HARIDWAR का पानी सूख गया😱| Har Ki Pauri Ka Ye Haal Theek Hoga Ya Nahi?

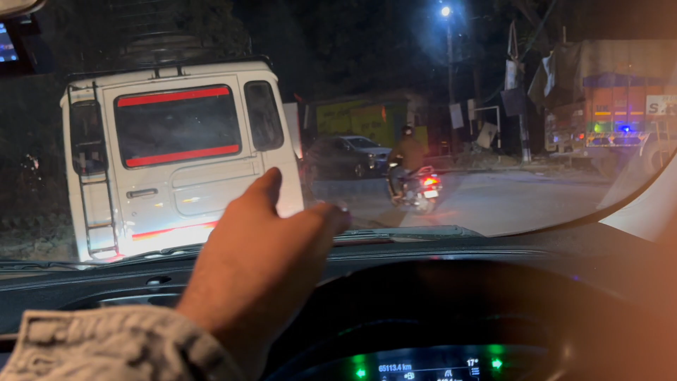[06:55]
ये देखो क्या एंट्री मारी है, जस्ट पहुंचाऊंगा अभी, और आगे जो ये वो आया है जो ट्रैवलर टाइप का जो भी है, इसमें एक लौंडा दिख रहा होगा साइड में, ये अपना ही लौंडा है,